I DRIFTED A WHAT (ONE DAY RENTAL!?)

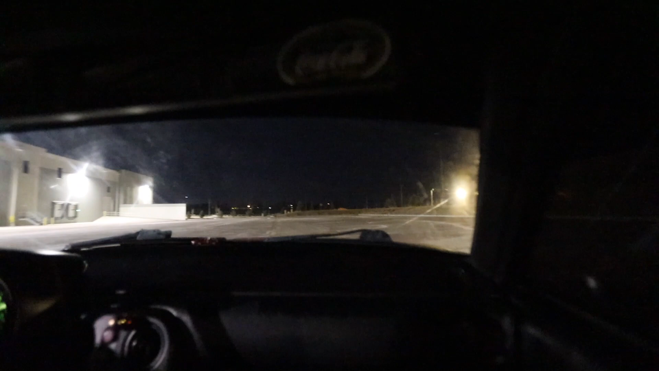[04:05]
Go straight into the curb. I was not ready at all. Oh, fuck. I clenched my ass and everything. You gotta fucking clutch kick the fuck out of me. Fuck yeah.